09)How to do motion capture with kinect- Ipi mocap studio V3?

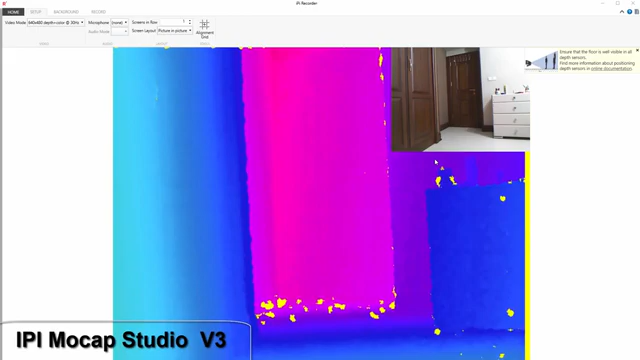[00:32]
So, first of all plug in your Xbox Kinect One and then we need two softwares. The first software is IPyRecorder to record the motion and the second software is IPyWCAP Studio. So, let me show you what to do exactly. First of all when you run IPyRecorder you are on this setup tab and now go to the background tab and evaluate the background to be able to recognize the background from your actor. So, this is our background and now we have to go to the record tab.
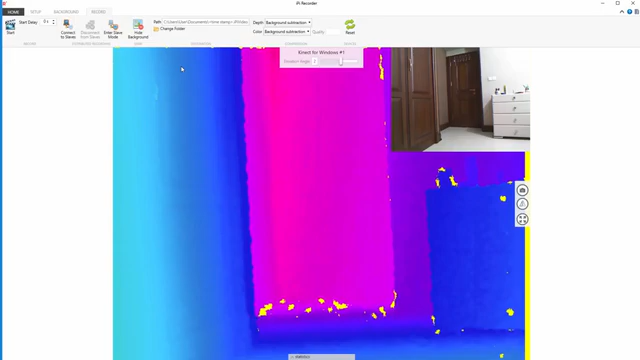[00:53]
Now, we are going to ask our actor to stay in a t-post.
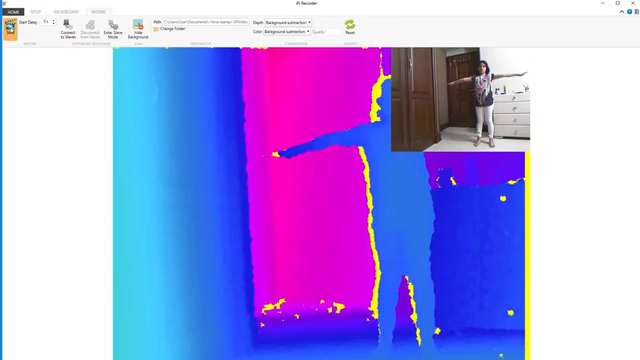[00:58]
So, after she has stayed in a t-post she can move. Because we need that t-post later on in Maya and she is moving and now we are recording that motion and we are going to track this motion later on.
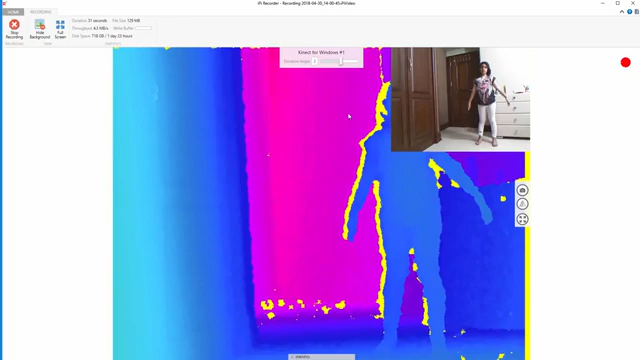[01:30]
So, that's it. And now, now it's time to export everything to IPyWCAP Studio. So, hit this icon.
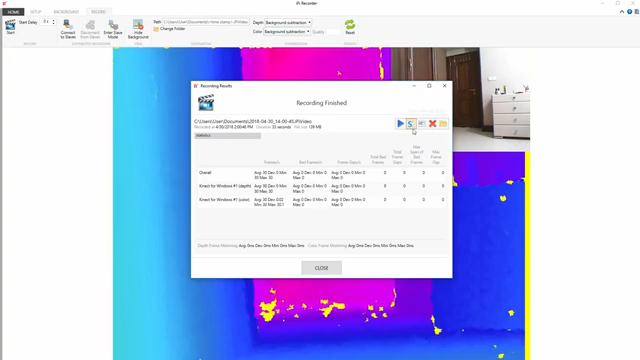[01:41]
Hit this icon. We have to stop the recording and then this window will appear. So, hit this icon.
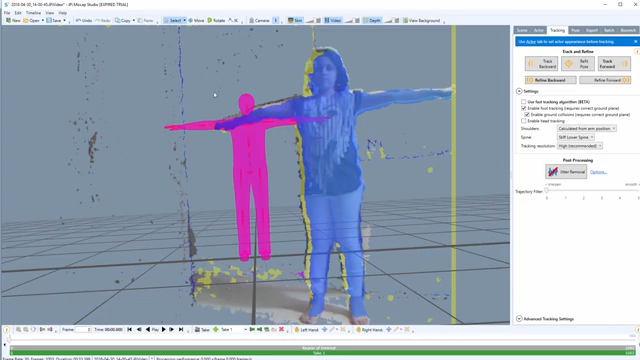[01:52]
Now, it is our video and we have to connect this one, the actor's motion to this 3D model.
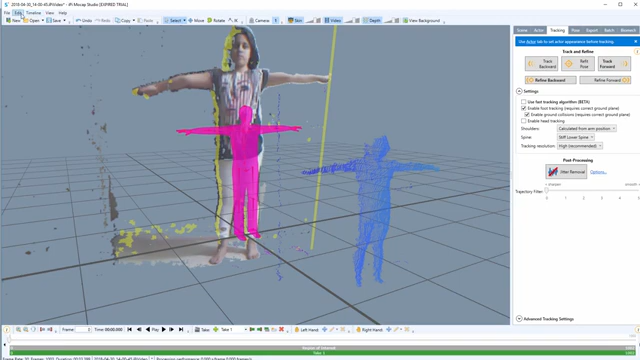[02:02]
So, first of all, go to the timeline. Sorry. Go to the viewport background color and dark blue to be able to see everything perfectly.
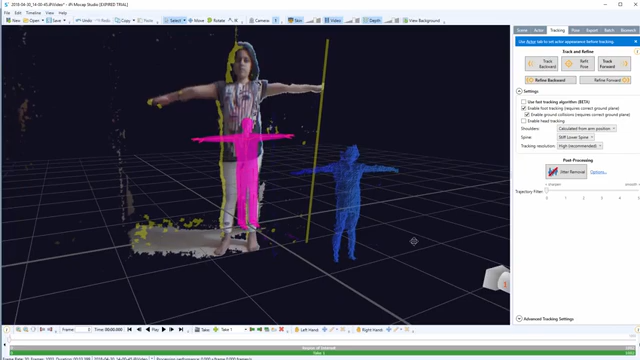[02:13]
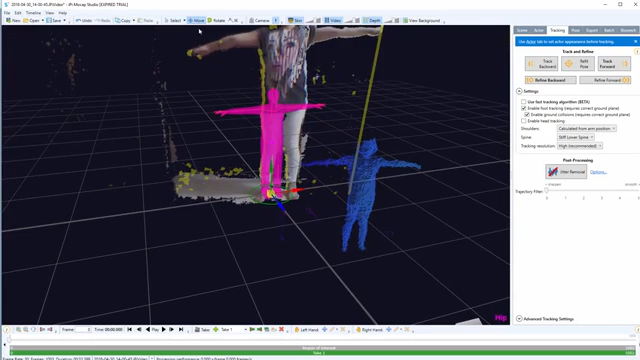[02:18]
Hit the move icon here and move this 3D model here.
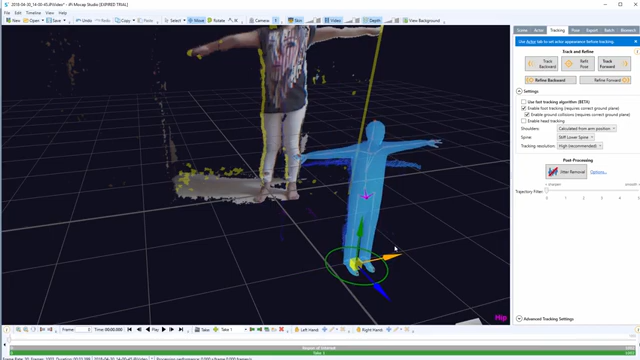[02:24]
And now, go to the actor tab here and bring the height of the actor down.
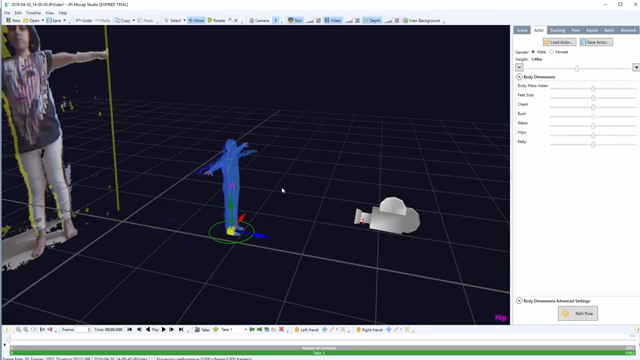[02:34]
Sorry, 3D model, not the actor.
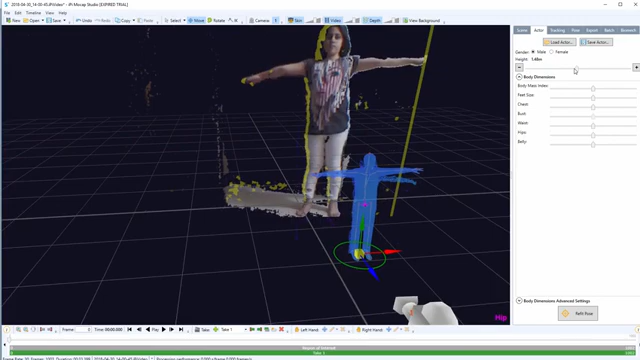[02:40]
We should fit these two together. And that's it. Hit it. Hit IK tab here and click on the arm. And fit everything together. And even for the leg.
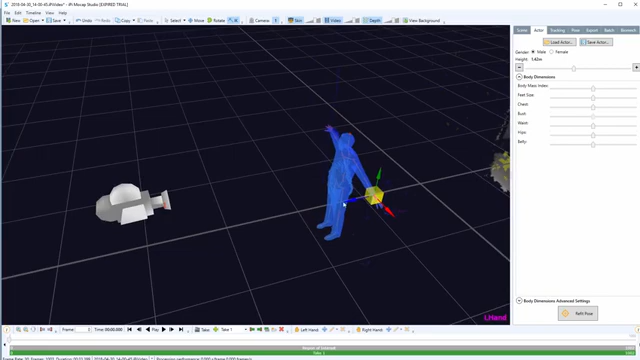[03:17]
So, go to the tracking tab here and refit pose.
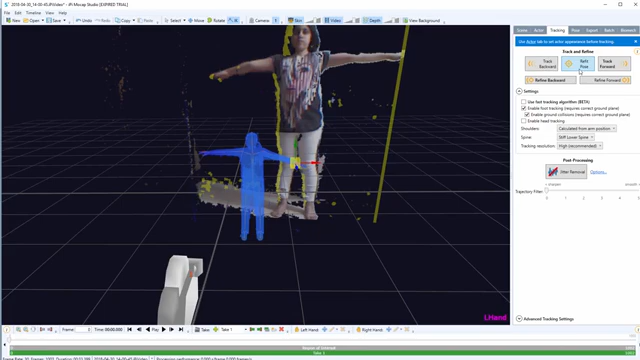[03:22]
And now, everything has been fit.
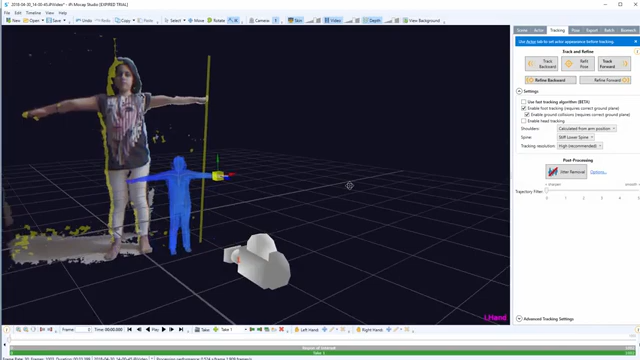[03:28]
So, hit track forward here. To let it track. I'm not going to pause this video. I'm going to show you what to do exactly. And what to do if you lose the tracking.